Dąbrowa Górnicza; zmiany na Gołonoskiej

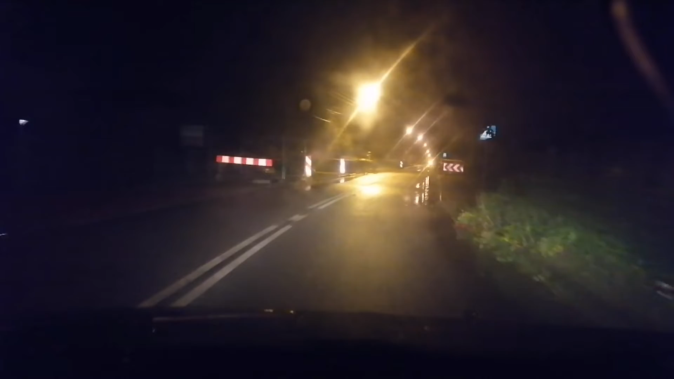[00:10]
Ulica Gołonoska Jak widzimy Wprowadzone są tutaj Prace Wygląda jakby to były Prace związane z Z budową kanalizacji Ja powiem szczerze nie wiem Co tutaj faktycznie jest Czy to co jest z gazem Czy z kanalizacją Tak to w każdym razie wygląda
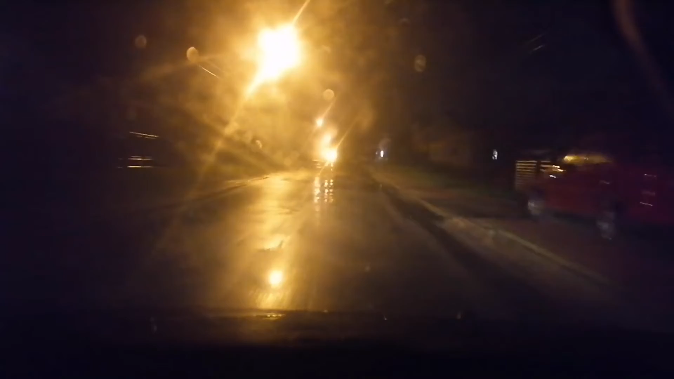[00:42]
Oczywiście mamy Jak widzieliśmy na początku Przy wjeździe z koksowniczej Odpowiednie oznakowanie Natomiast dziwne Bo nie ma Ograniczenia Prędkości